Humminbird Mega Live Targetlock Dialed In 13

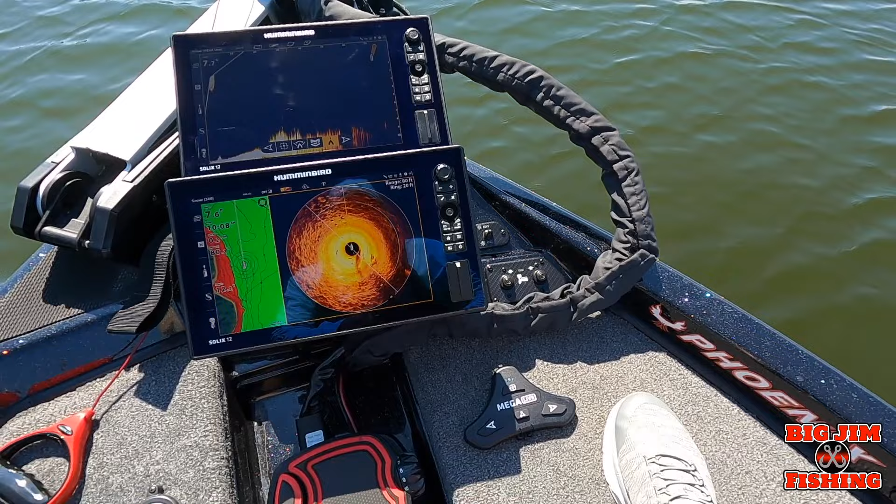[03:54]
uh on my last video i talked about minn kota steer and i set my button up for minn kota steer now when i hit that one boat network button you can see up here i get the minn kota icon right
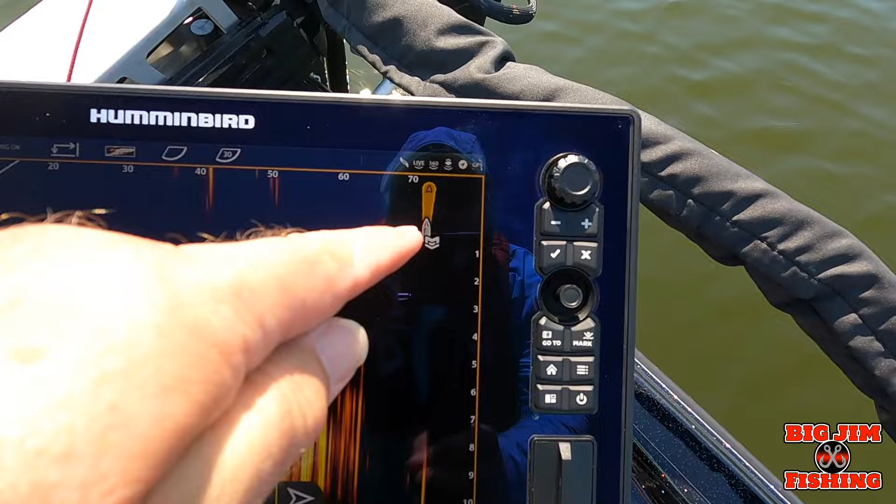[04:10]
here and it also lights up here now this overlay right here you
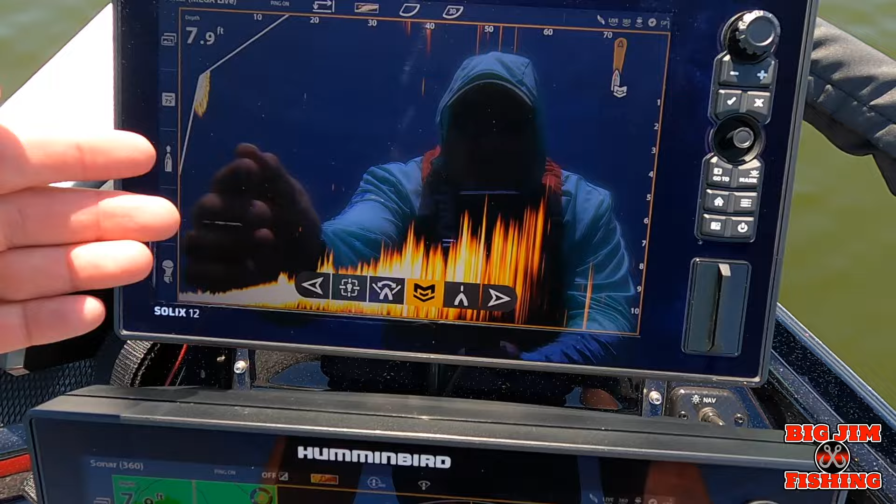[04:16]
On screen: depth 7.9 ft
can take off and put it back on for this video i'm going to leave it on but
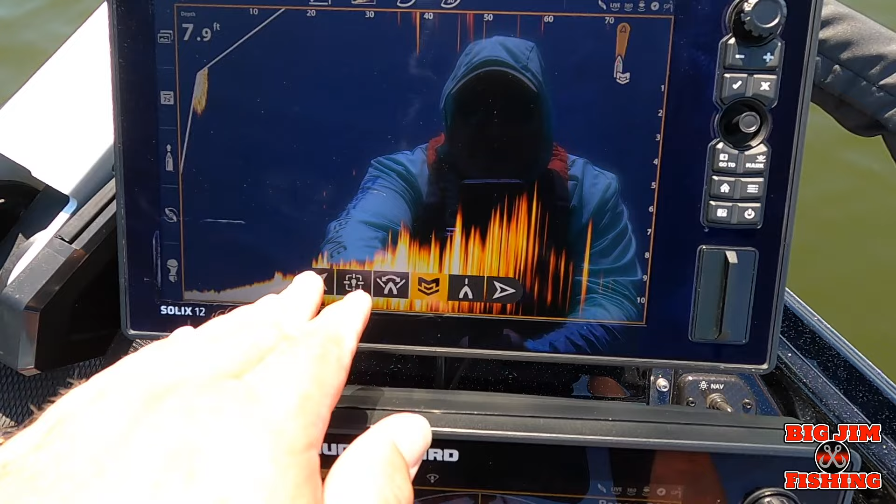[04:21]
On screen: depth 7.9 ft
sometimes i take it off because it gets in the way of my mega live sometimes but
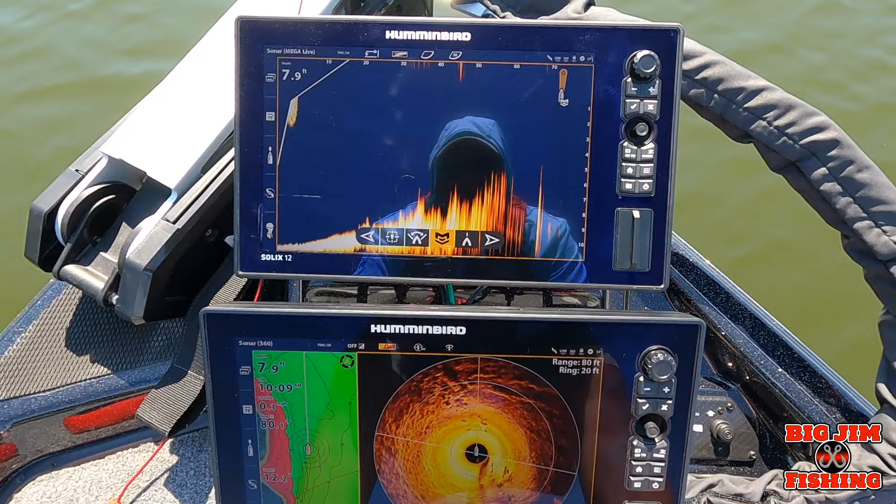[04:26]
hey here we go so we got it on minn kota steer you can see i turn my trolling motor head and the target lock follows it so wherever the head's pointing the mega live is going to do it all right now here's what's also cool i'm coming up to a bank right i want to see
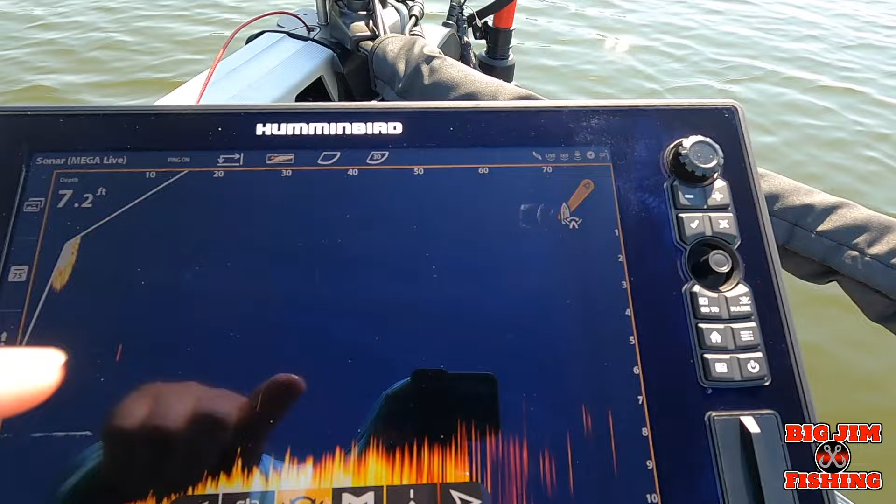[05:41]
On screen: depth 7.2 ft
you can see the icon up there the sweep icon pops on
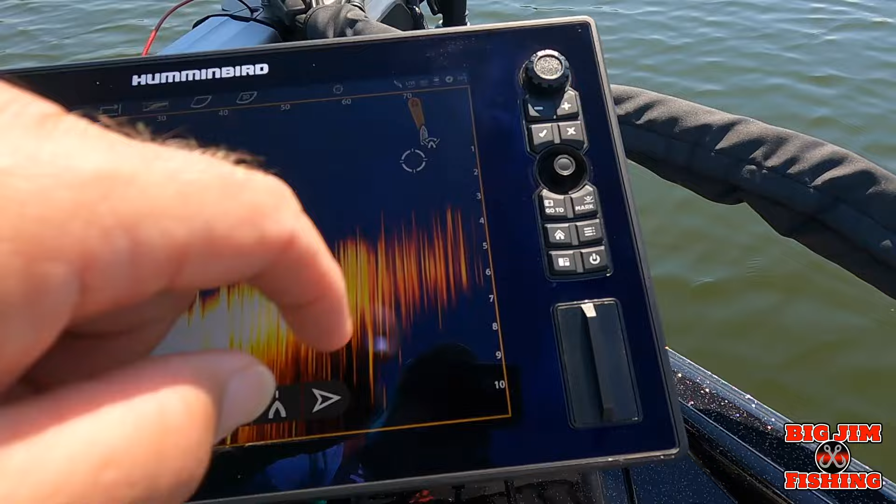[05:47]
and it also lights up right there now
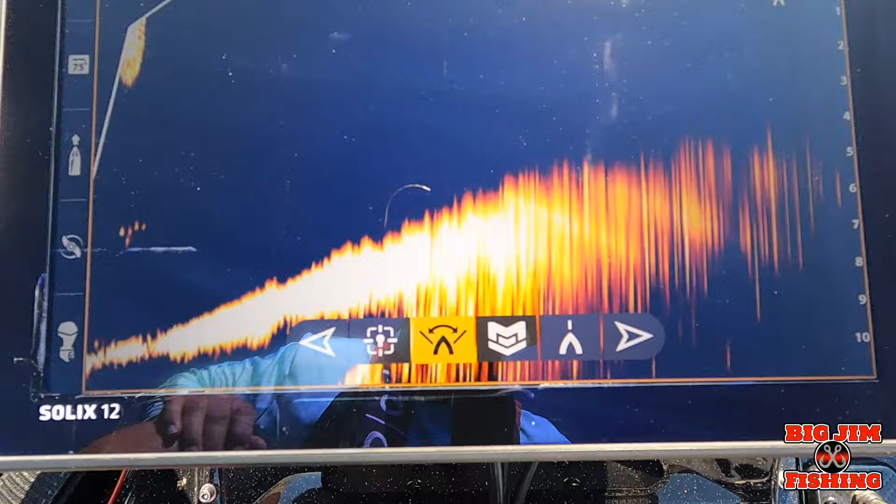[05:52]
if you like this feature so much that you want to have a button for it you can go in and program this one boat network button
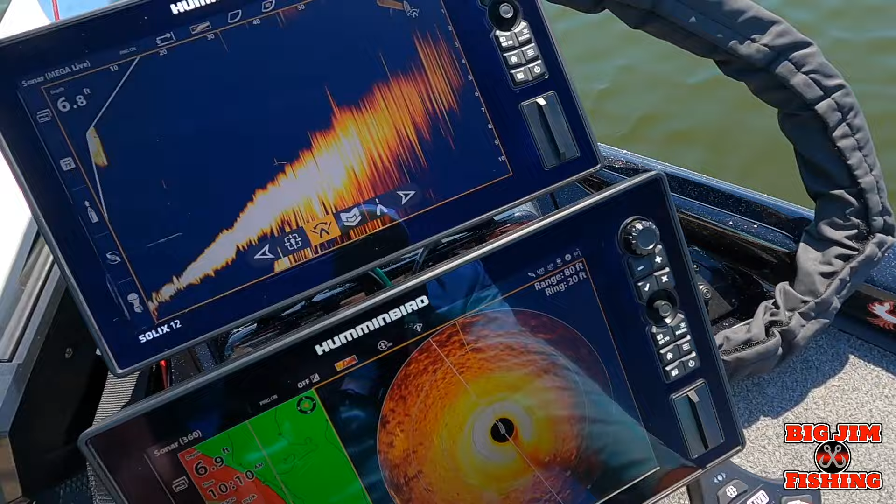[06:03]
to do sweep so at this time let me show you how to do that and also i'm going to show you how to take away this right here
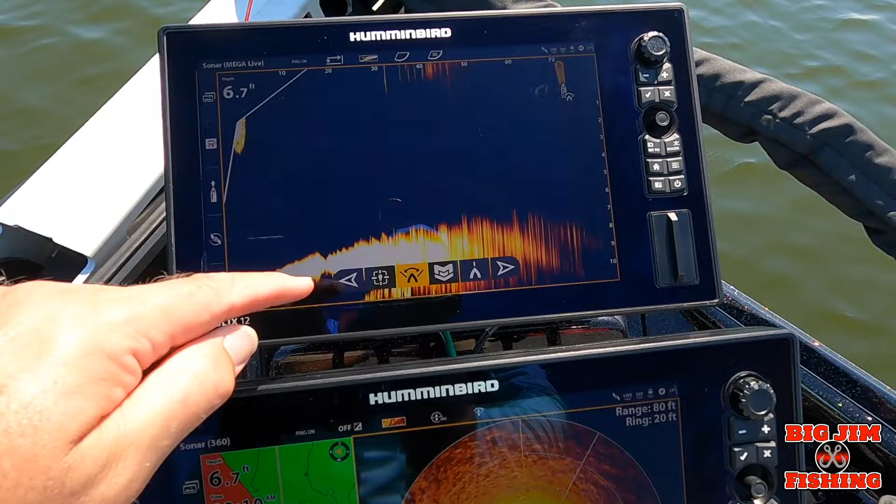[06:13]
On screen: depth 6.7 ft
if it gets in your way so what we're going to do we're going to stop sweep for now
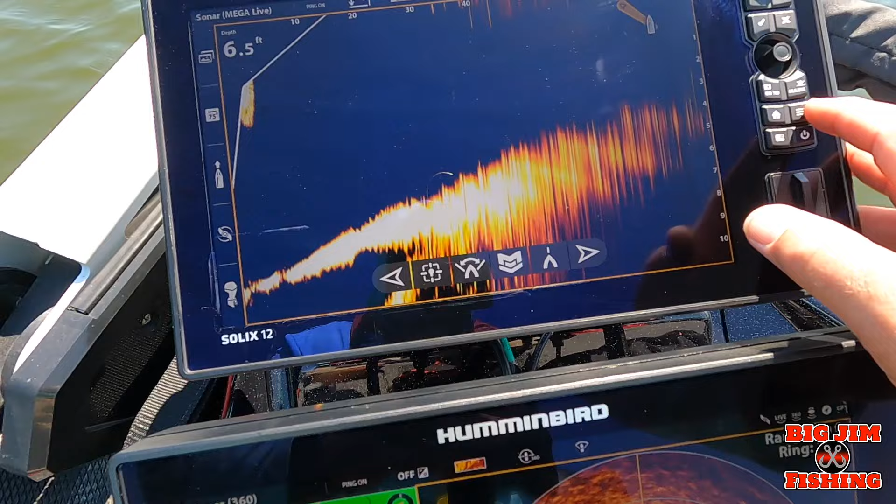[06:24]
On screen: depth 6.5 ft
pull up uh if you want to get rid of these buttons
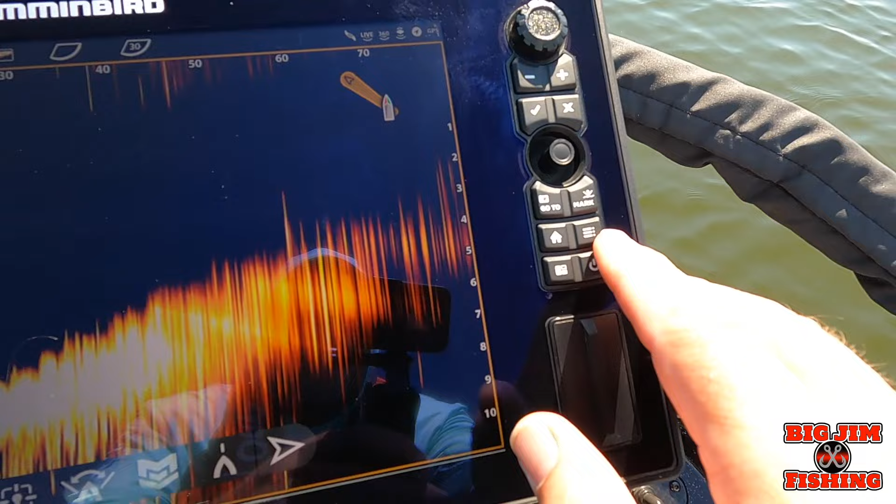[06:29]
you hit that button right there and it pulls up your target lock mega live screen
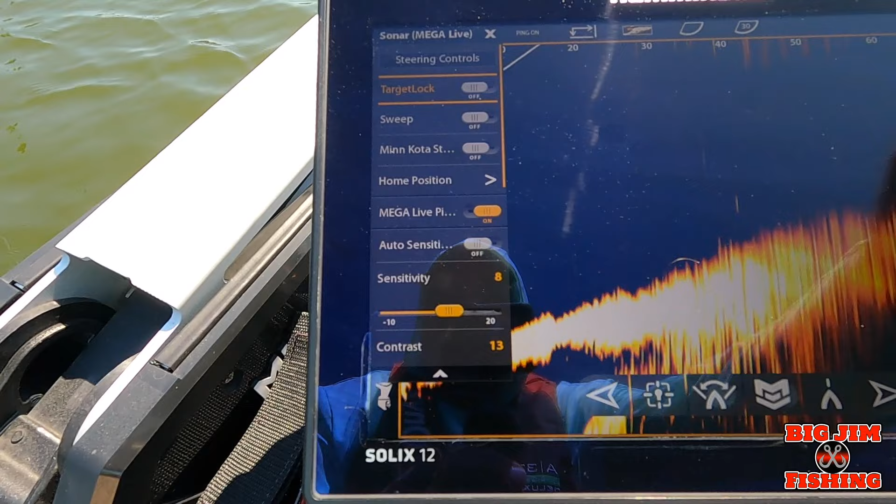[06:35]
hit bottom go to sonar options
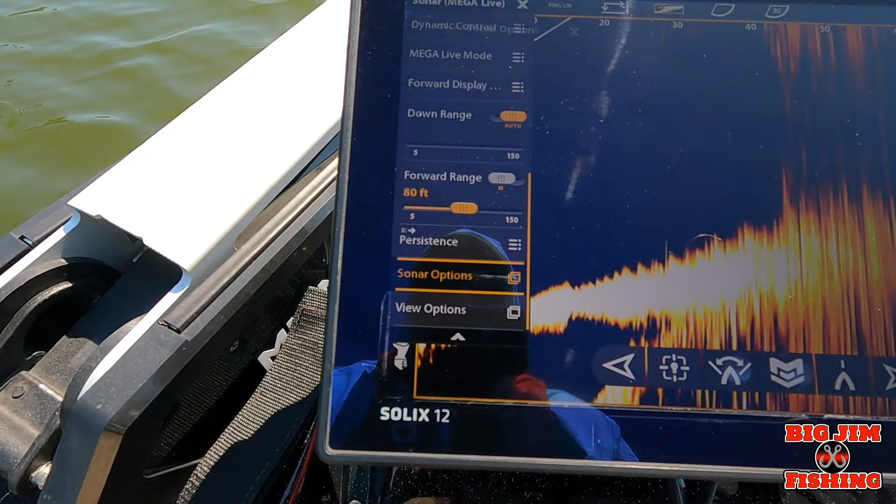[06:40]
overlays and then mega live control you can uncheck that box
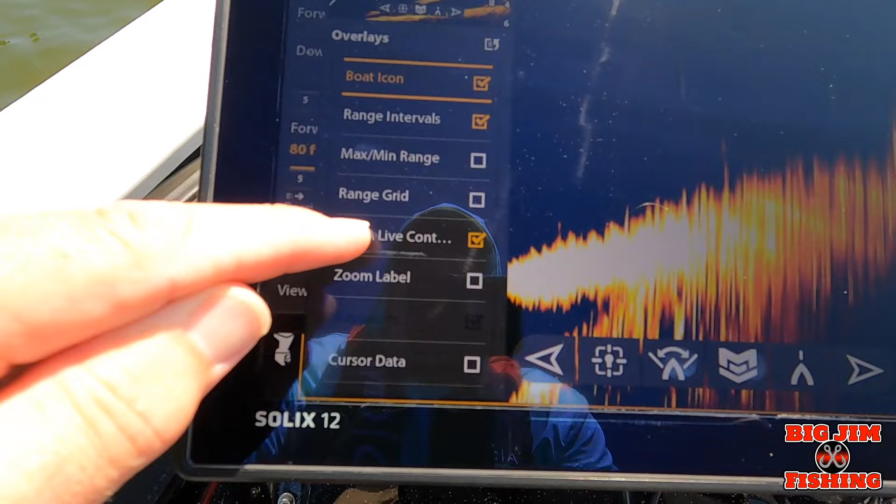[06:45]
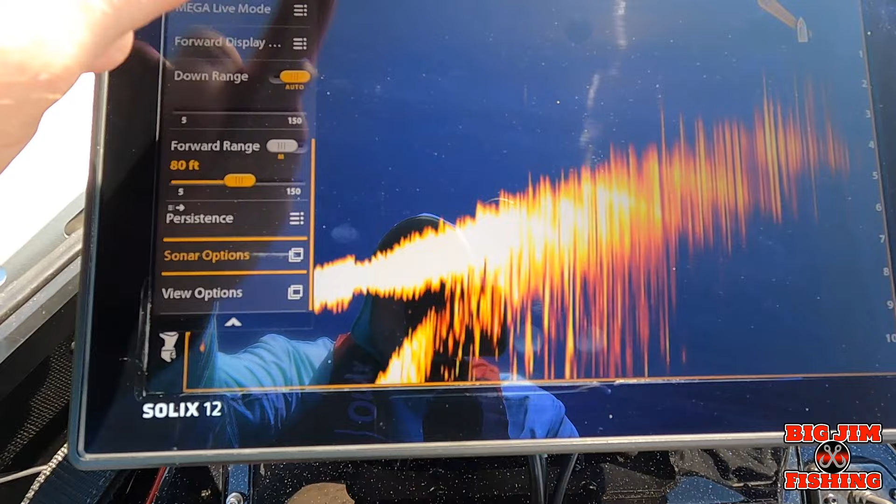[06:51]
and you can see those buttons went away from your screen
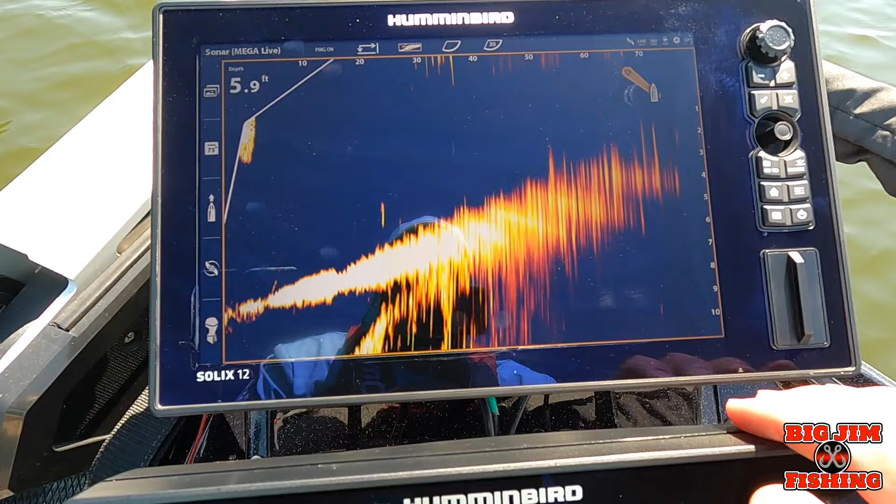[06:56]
On screen: depth 5.9 ft
if you want to change this button right here
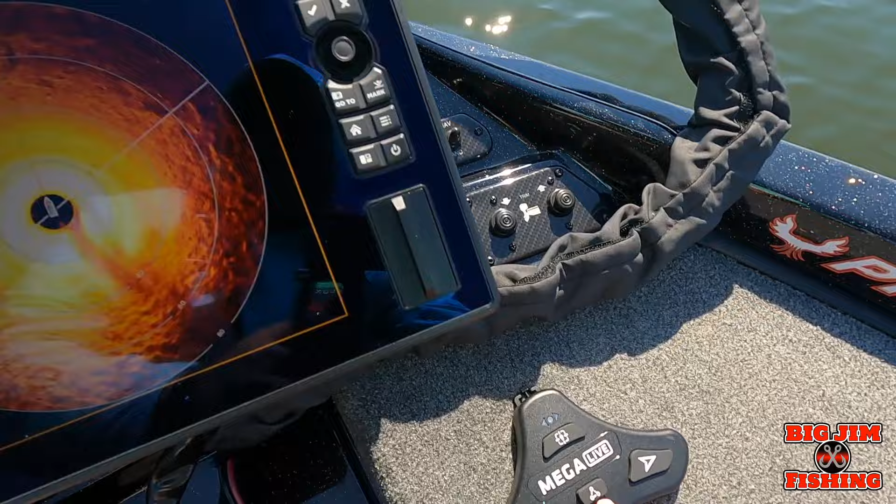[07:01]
to be the sweep button for that you go to home